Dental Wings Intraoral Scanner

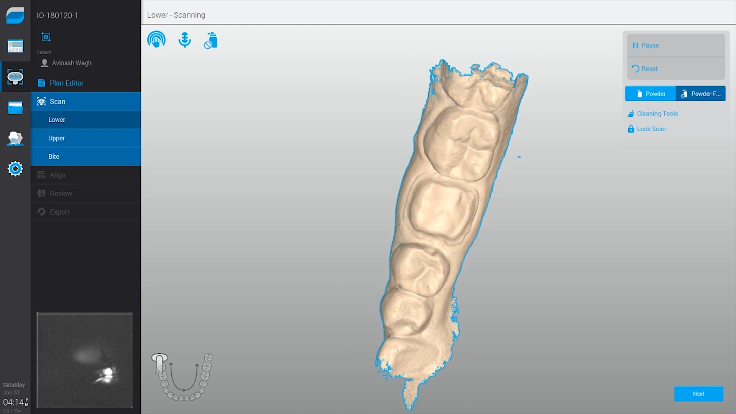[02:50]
of gestures to control the screen which adds to the coolness of the system
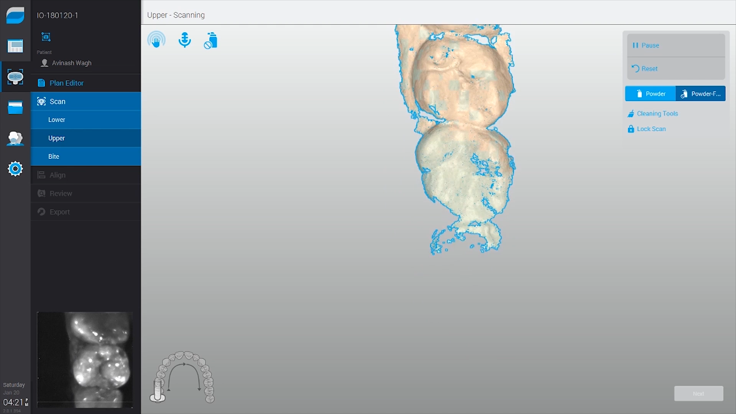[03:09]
while I scan the system is automatically reconstructing the 3d model of the patient's job
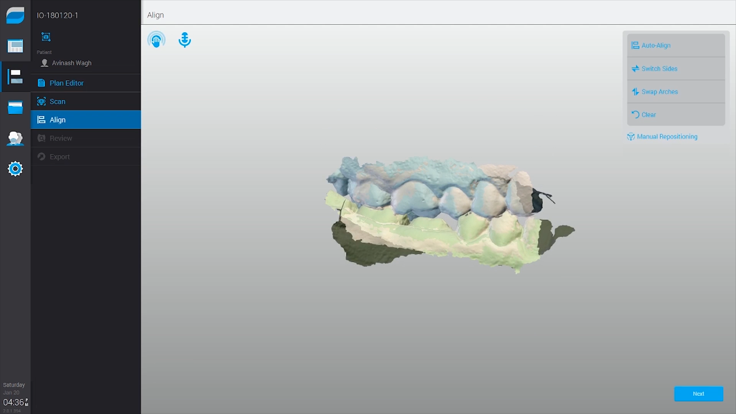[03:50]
you also have this unique feature of gauging the occlusal reduction which is in the form of a
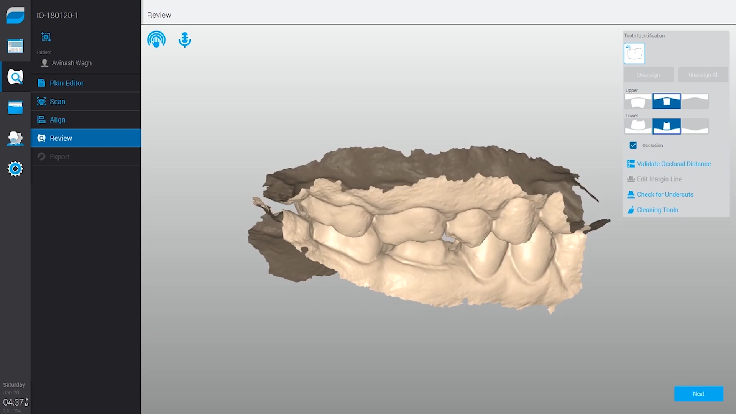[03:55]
color coded map as long as you can see green you are okay as far as the occlusal
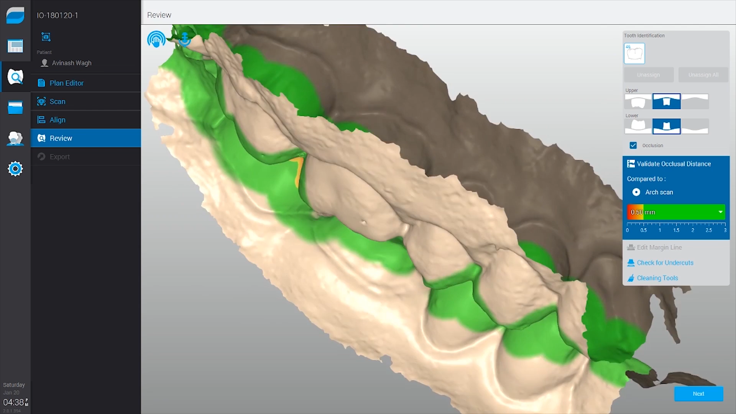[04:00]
clearance is concerned whereas red will indicate that you need some amount of reduction there